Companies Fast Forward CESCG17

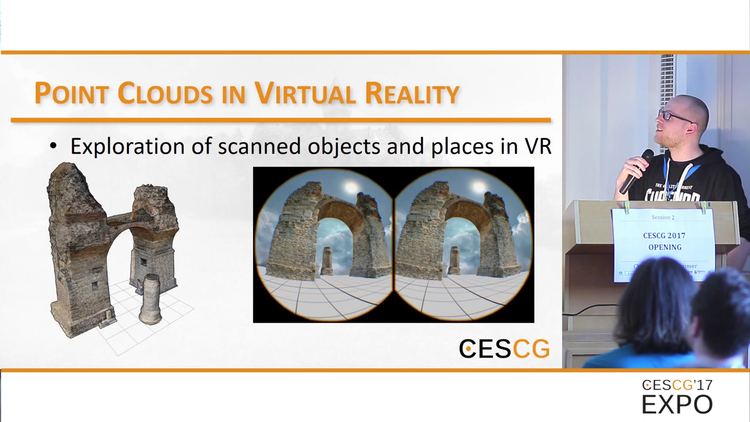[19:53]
small area in California, which consists of a few hundred million points, and a point cloud of a quarry, which you up right away. And another point cloud of the Matterhorn in Switzerland. So the point cloud of the Matterhorn, for example, it's being taken by taking a drone. The drone flies over the region, takes pictures, and some photogrammetry software creates the point cloud out of it. And this point cloud of the Matterhorn consists of 270 million points. So again, that's too much to render in real time, even not in VR. And in VR, we need even higher performance and higher quality.
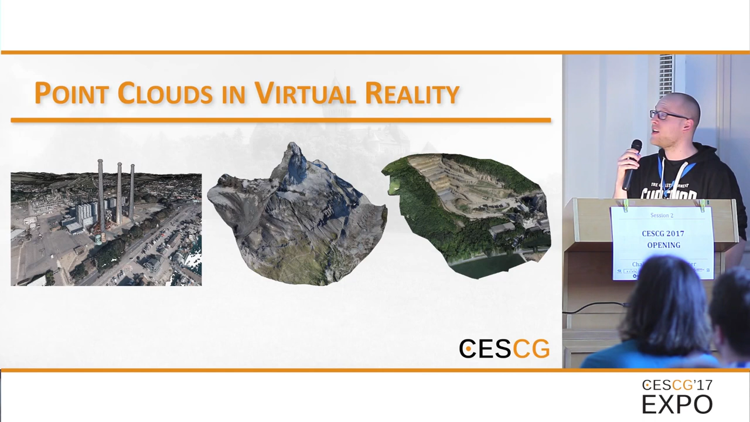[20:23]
So yeah, that's what we're working on. And if you're interested, stop by later. Thanks.